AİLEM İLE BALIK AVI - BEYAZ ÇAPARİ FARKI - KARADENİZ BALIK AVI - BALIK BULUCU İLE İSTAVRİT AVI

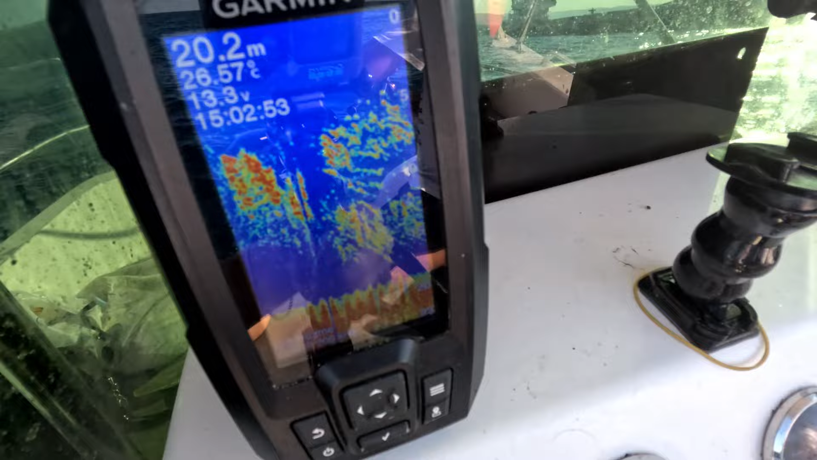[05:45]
On screen: depth 20.2 m, water 26.57°C
Abi nasıl bir balığa düştük ya? Dağcım görüyor musun radarı? Vay maşallah. Vay maşallah. Vay maşallah.
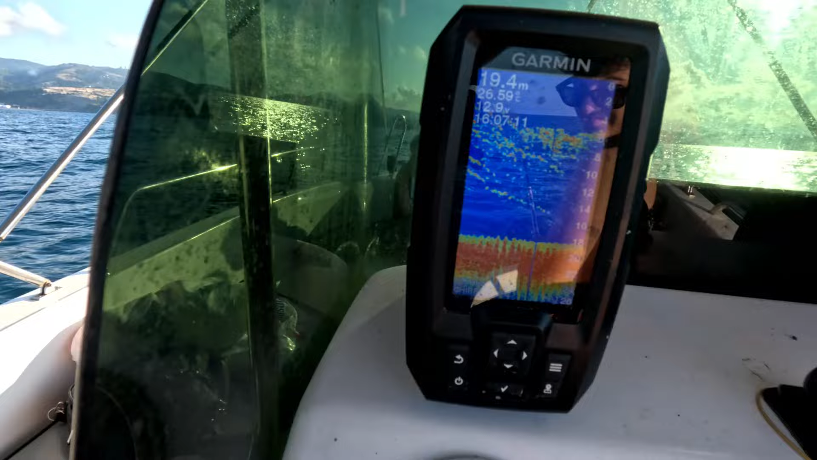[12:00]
On screen: depth 19.4 m
6-7 metrede güzel balık geçiyor. Sağ gönder. Şöyle 5-6'ya kadar say. Ağır ağır.